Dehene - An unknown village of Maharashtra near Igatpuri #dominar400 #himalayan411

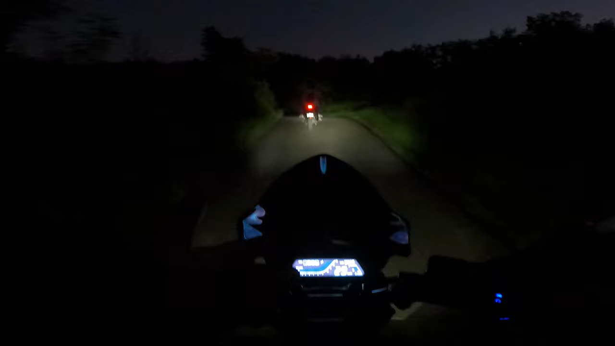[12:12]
इसके लिए फिर फॉगी फ़ोटोज हो रहे थे सब। हम लोग फिर से देहनी की तरफ जा रहे, क्योंकि यहाँ के लोकल्स ने बोला कि अगर करजत जाना है तो टोकावड़े करके एक गाँव है, वहाँ से फिर मुरबाड़ से होके करजत, विच इज़ ऑलमोस्ट 92 किलोमीटर्स। ये देखो गाइज, यहाँ से राइट दिखा रहा है, राइट किधर जाता है,
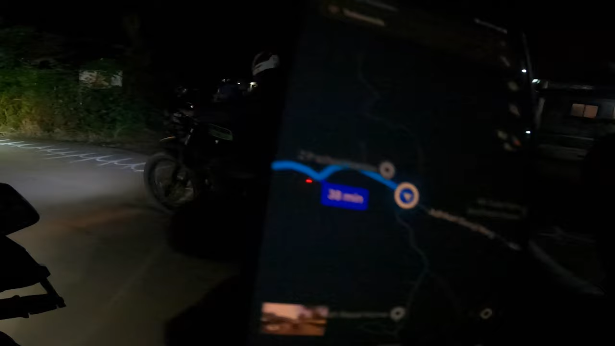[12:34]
इधर रास्ता घर में घुस रहा है रास्ता, पूरा हॉन्टेड वाइब्स है यहाँ पे।
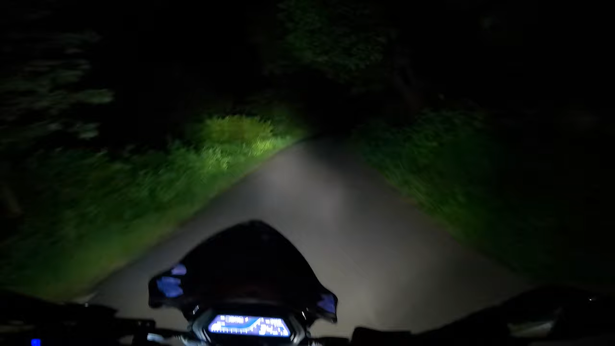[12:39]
ठीक है, साथ में अभी कोई तो है तो ये रूट लेने को कुछ तकलीफ नहीं है, लेकिन अगर सोलो रात को अगर आप आ रहे हो यहाँ से, सो बी केयरफुल। अभी ऑलमोस्ट 1 किलोमीटर हो गया है, रास्तों की कंडीशन कुछ इसी तरह है। यहाँ पे बस कुछ गाड़ी का प्रॉब्लम ना हो, ये उम्मीद कर रहा हूँ मैं।